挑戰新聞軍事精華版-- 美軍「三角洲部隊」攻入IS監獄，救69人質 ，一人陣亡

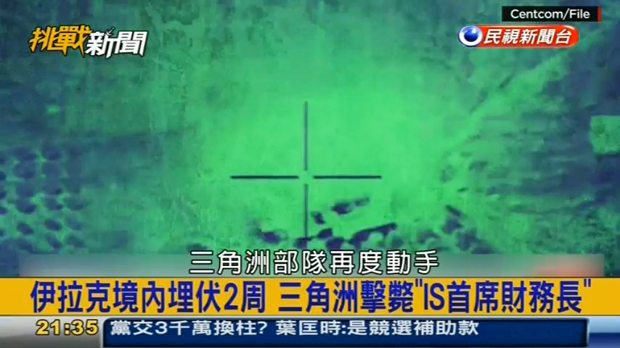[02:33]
洲部隊再度動手當然也把了就是他們這次要救援的這些人質救
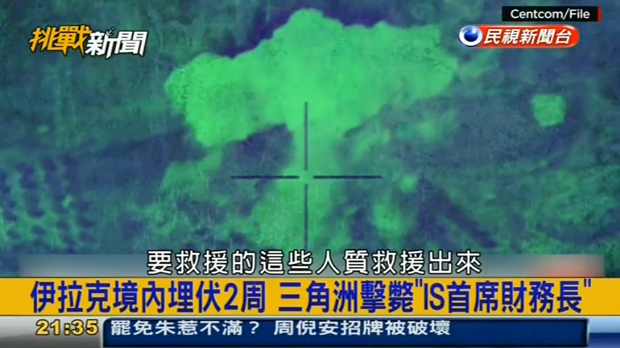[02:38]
援出來救了這些人質出來以後美軍再透過空襲行動把監獄整個炸